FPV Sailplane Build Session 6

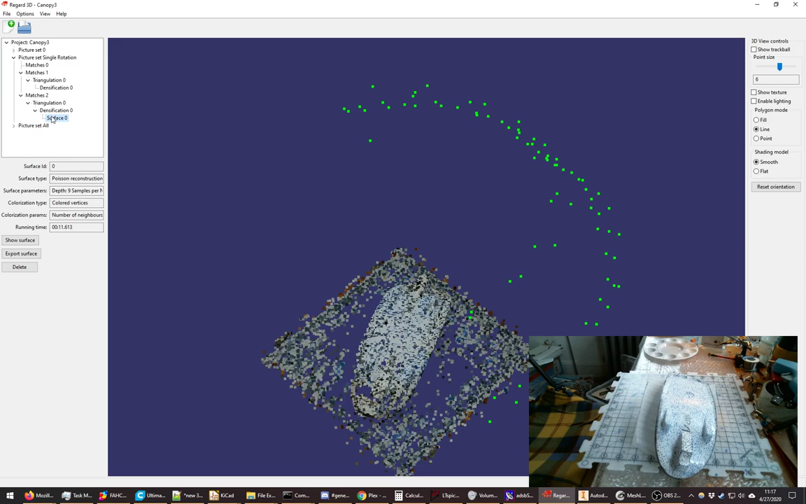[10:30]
So let's show the surface here.
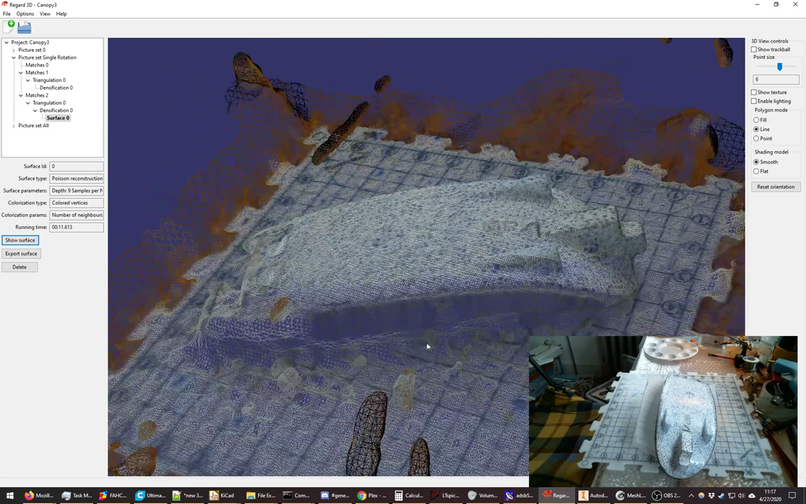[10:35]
Once I have a surface created, I can actually go into a program called MeshLab. So sending this over to MeshLab, I can rotate it and do stuff.
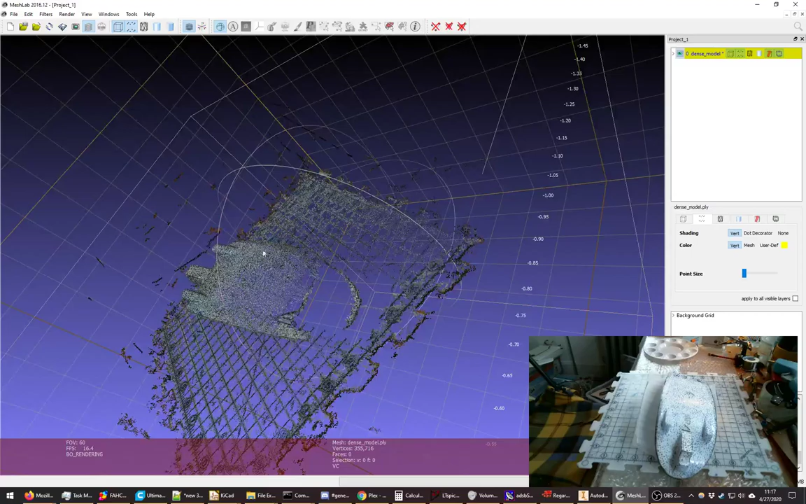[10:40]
It's a very powerful tool, and I have no idea how to use a software program.
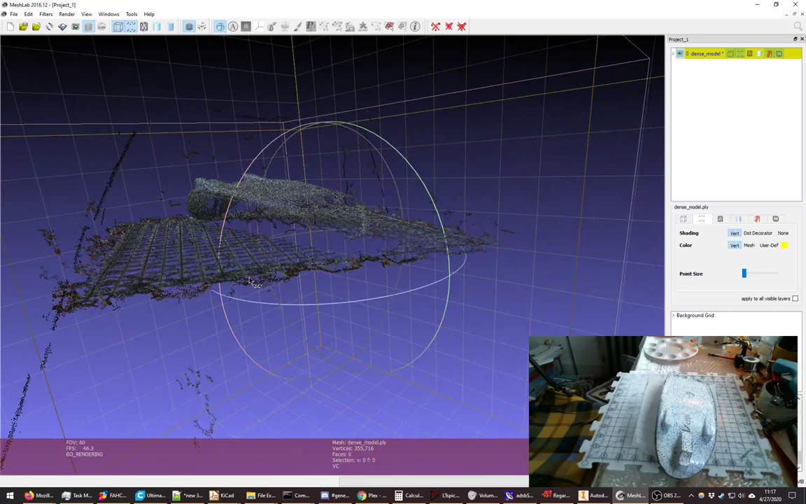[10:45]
But I did figure out one critical thing, which is the ability to measure points. So if I go up to the tape measure here, I have no idea what I'm doing. I think there's something about pressing escape with this. You press escape a lot when you're using this program. By the way, I'm sitting on my knees. Ouch, I need to get the chair. Okay. You know, I don't have to immediately demonstrate it. This is a tangent.
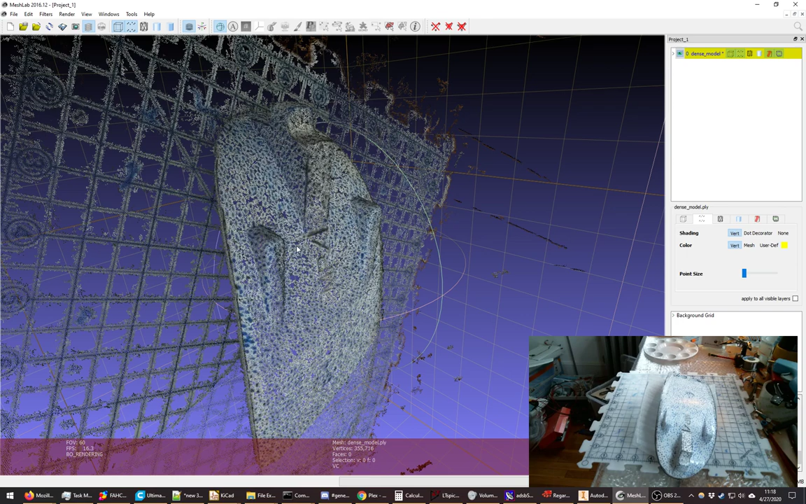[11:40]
or the total from that opposite side face on that side to this side, it was 6 centimeters and 7 centimeters, which means that these posts or extrusions are exactly 1 centimeter across, and that is exactly correct. So I was really quite thrilled. It works. But that was only after calibrating it of sorts, where I measured the distance from the grid here to whatever 10 inches down there, and then getting out the calculator and having to do some math,
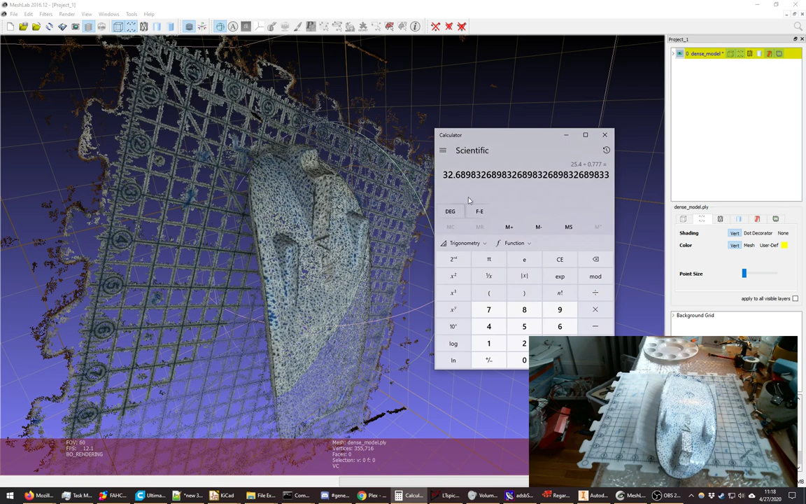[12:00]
25.4.777. So I can't force the units here, or I haven't learned yet how to force this thing to do different units, but then I can scale it up after I found the ratio later on.
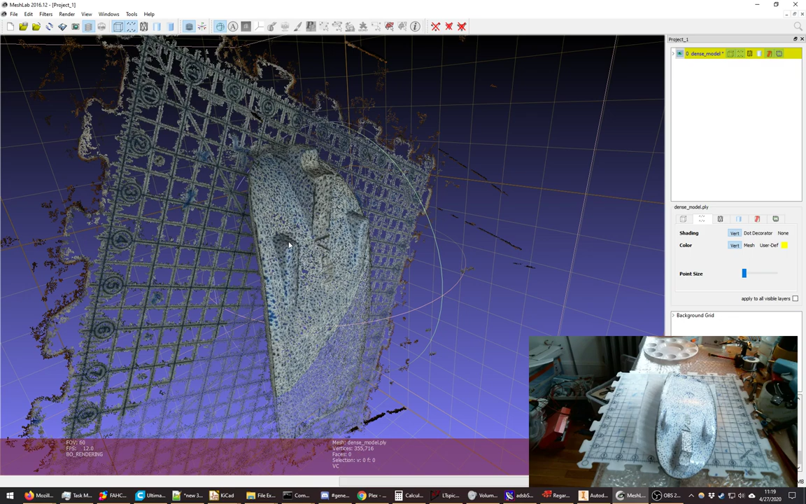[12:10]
Anyhow, once you have things scaled up or rotated here, which I'm still trying to figure out, I can take it to Autodesk Inventor. This is not scaled and rotated as I was doing in MeshLab. This was just as fast as I could get into Inventor, see what it looks like. So here's Autodesk Inventor looking at the .obj output. So the .obj output here
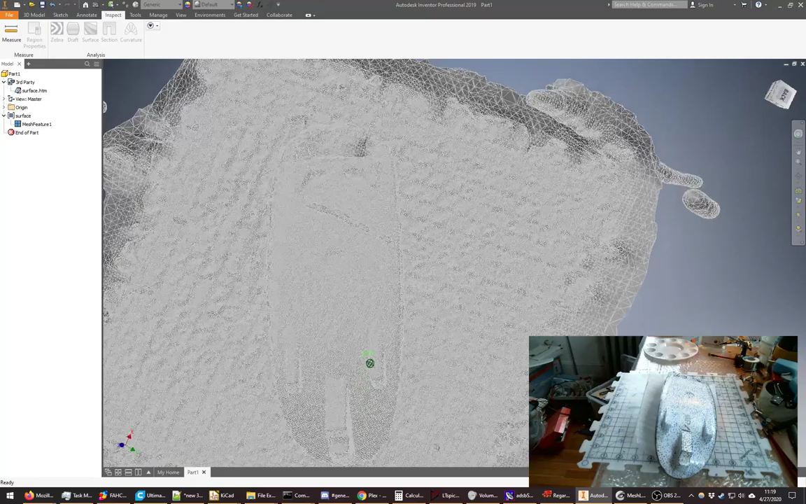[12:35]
goes into Inventor, and here's the goal. I want to have this in Inventor such that I can then build up or reconstruct the entire part from extrusions, sweeps, blends, and whatnot.
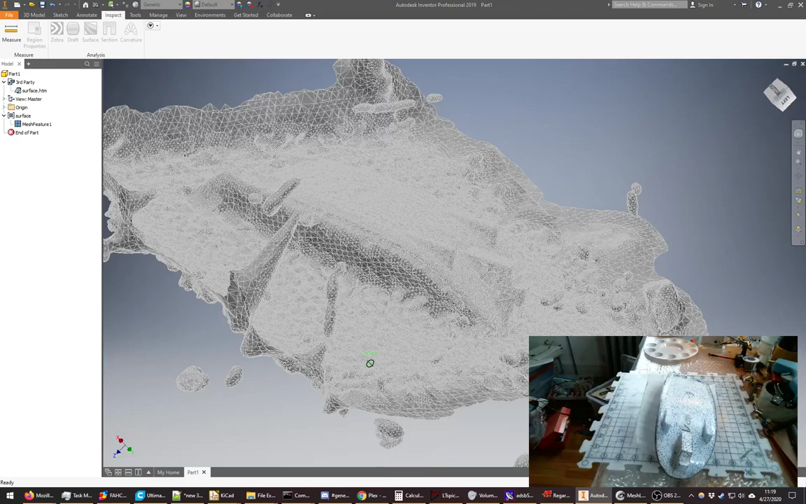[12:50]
But I've already determined that this is 7 centimeters side to side, or 6 centimeters patterned 1 centimeter. And anyhow, I'm thankful that the designer, whoever was a 3D modeler for the multiplex Heron, was very kind to use simple centimeter divisions for at least one part of this model. And I hope to be able to reconstruct the rest of the canopy such that I'll be able to 3D print another canopy.